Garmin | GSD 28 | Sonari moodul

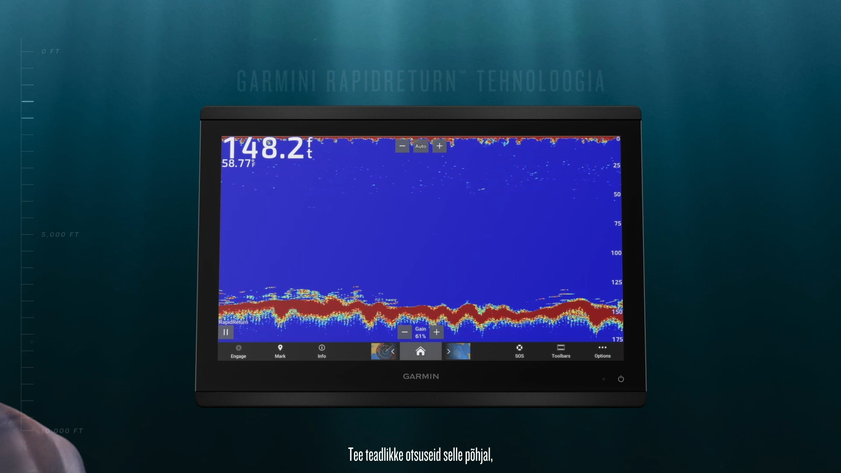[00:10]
On screen: depth 148.2 ft
High performance sonar for extreme depths down to 10,000 feet.
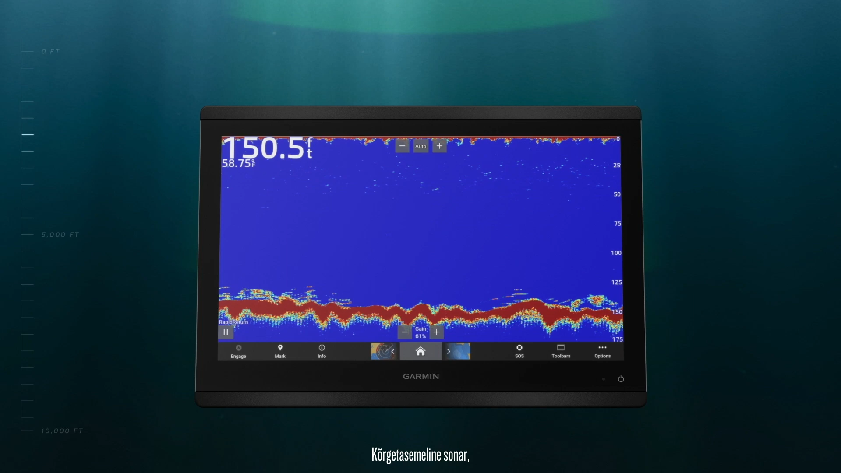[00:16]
On screen: depth 150.5 ft
See the fish before you're out of range.
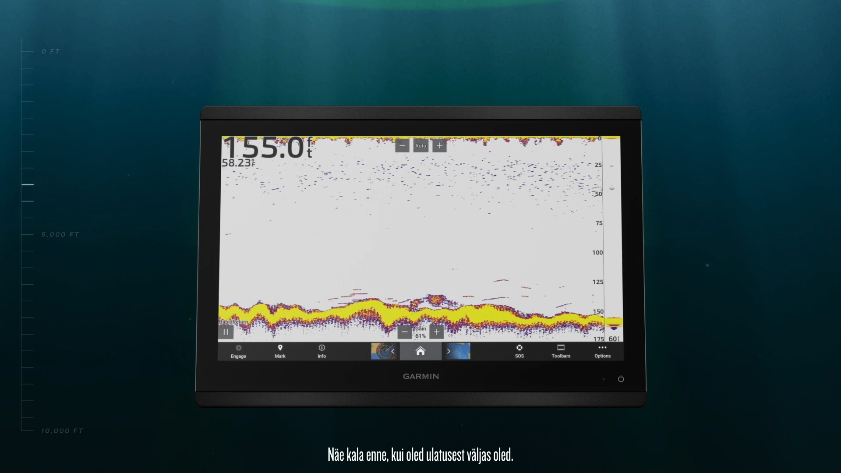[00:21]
On screen: depth 155.0 ft
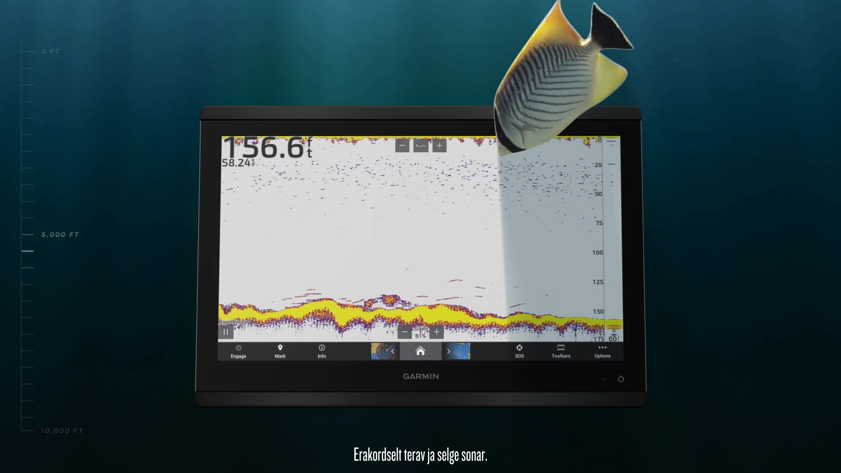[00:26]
On screen: depth 156.6 ft
Incredibly crisp and clear sonar.
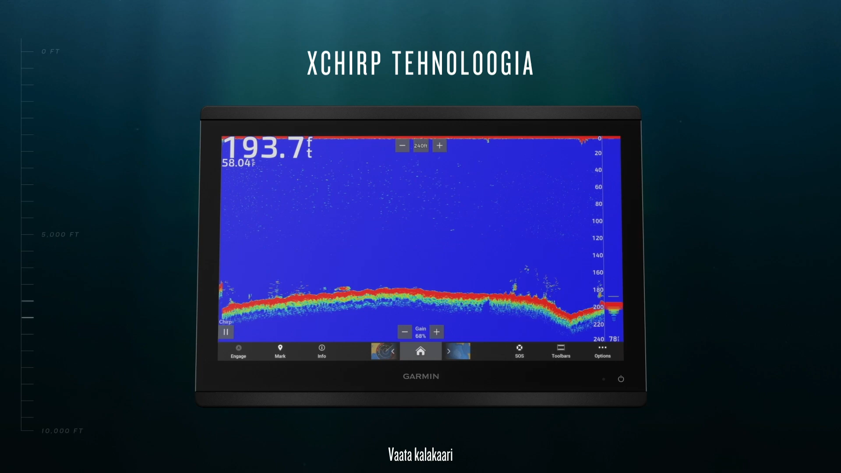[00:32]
On screen: depth 193.7 ft
See fish arches with more detail than traditional chirp sonar.
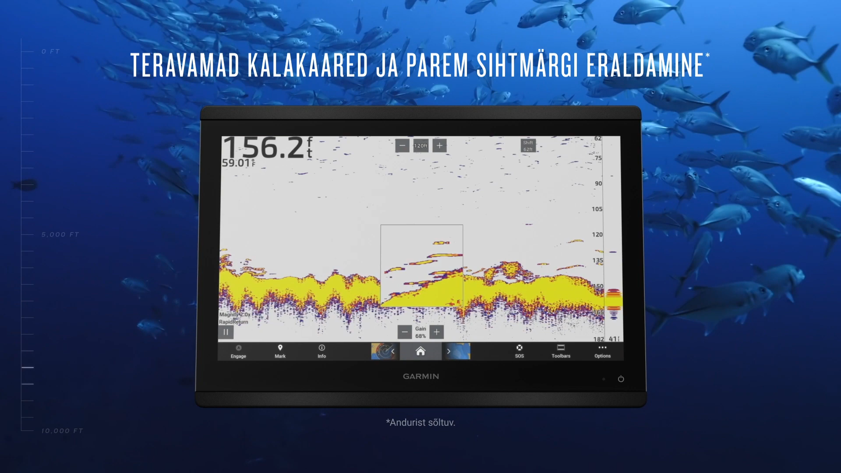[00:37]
On screen: depth 156.2 ft
Easily distinguish bait from game fish.
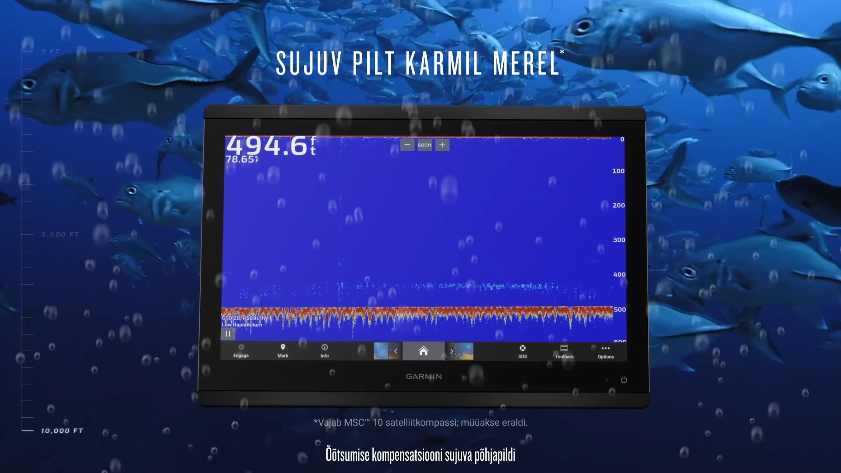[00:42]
On screen: depth 494.6 ft
Heave compensation for smooth bottom returns and precise targeting.